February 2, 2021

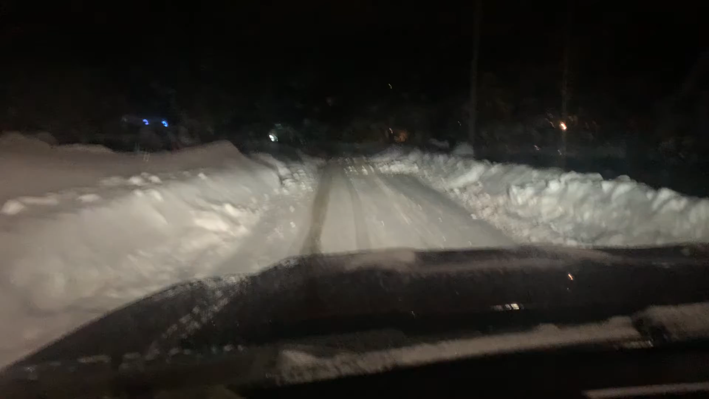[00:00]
what's going on guys it's Dan checking in with you a little after the storm after storm roundup here it is 730 at night 35 degrees just giving you a little ride down the block